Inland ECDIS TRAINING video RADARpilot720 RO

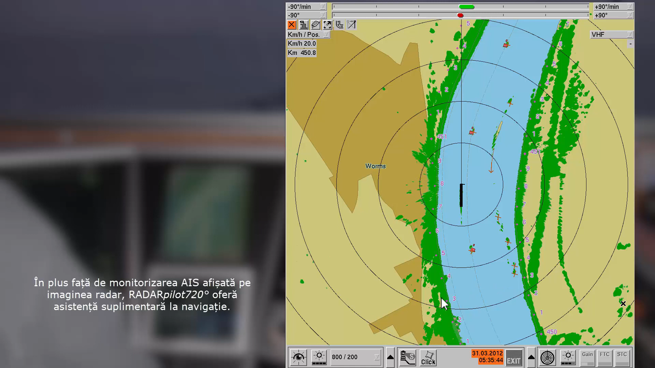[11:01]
For example, the menu Guiding Lines activates the display of lines that follow the normal way on a river.
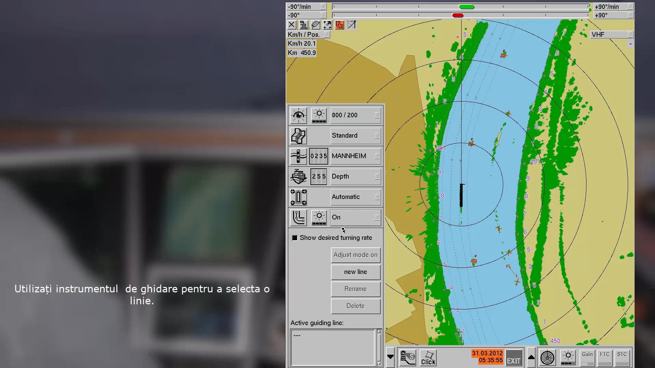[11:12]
Use the according mouse tool and select the adequate guiding line to follow. Name of the line and the rate of turn required to keep the vessel on the guiding line are shown.
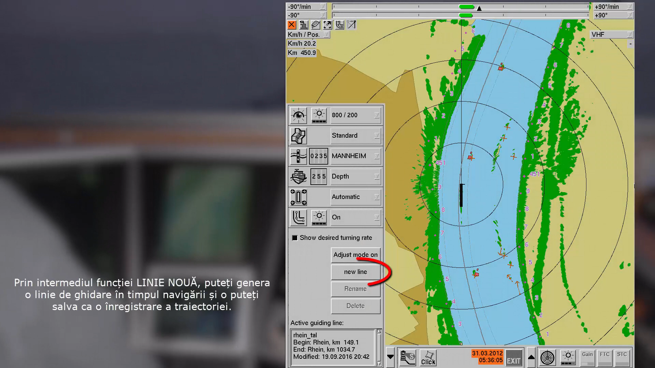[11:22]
New guiding lines can be created by recording their own navigation travel. You can optimize guiding lines directly on the display.